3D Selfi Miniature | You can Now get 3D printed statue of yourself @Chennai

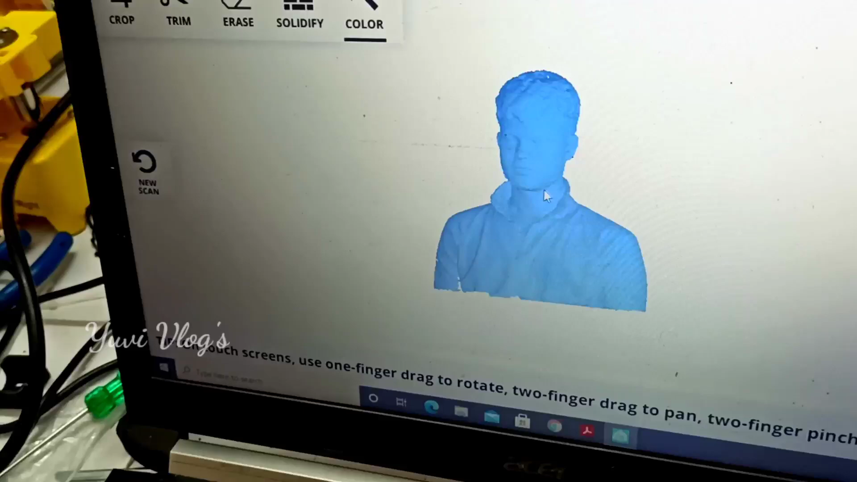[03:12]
And the scanning is full Front to head,
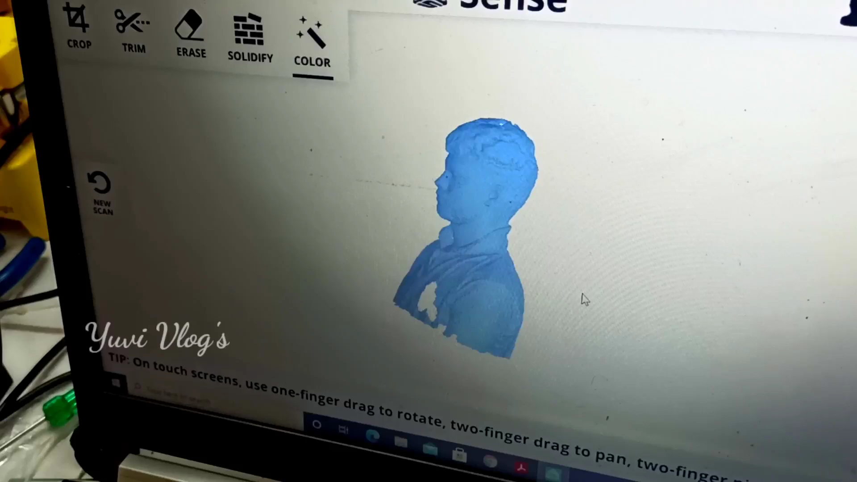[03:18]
top head, left side, right side,